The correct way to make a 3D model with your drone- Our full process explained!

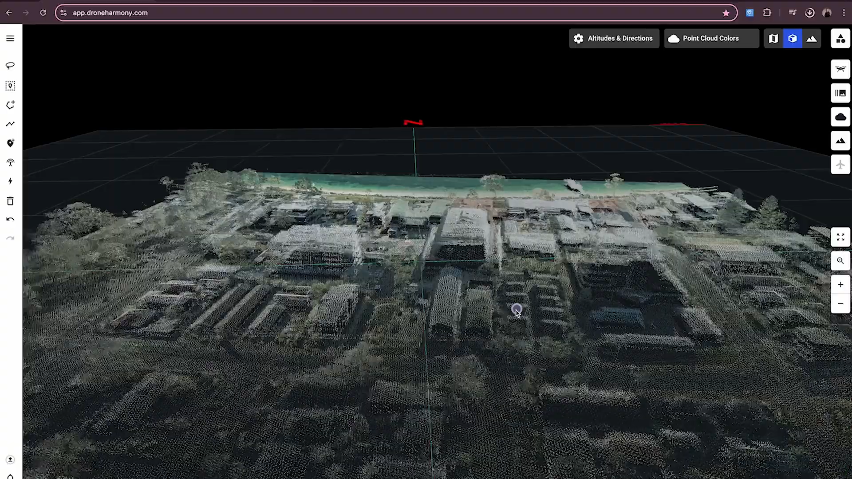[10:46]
We're able to import freely available point cloud data to be able to plan the model for this in advance.
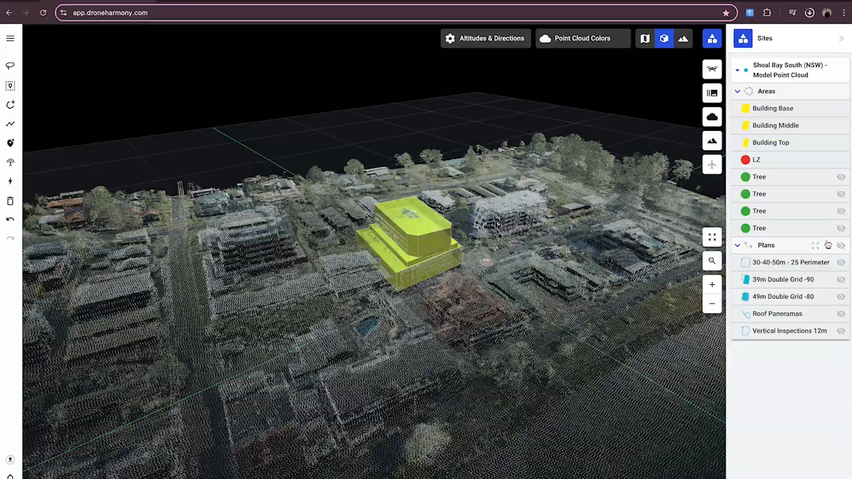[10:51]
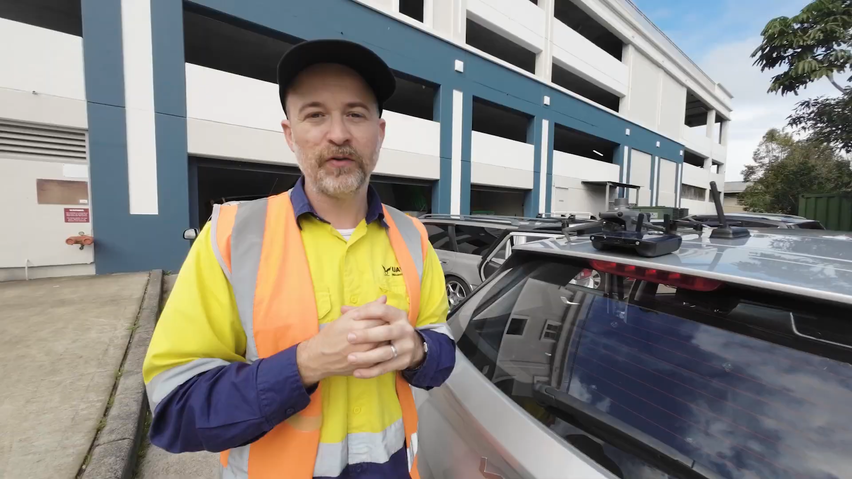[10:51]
So basically you can plan this yourself and upload it to a subcontractor, to then carry out the work to your specifications. So highly recommend you guys check out Drone Harmony. It has a very robust selection of inspection tools.
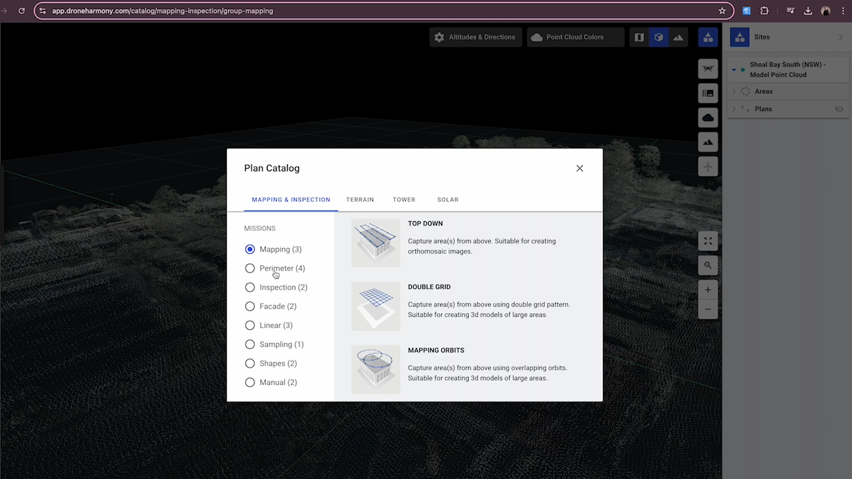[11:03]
From towers to just basic modeling like this. And inspection work as well as solar.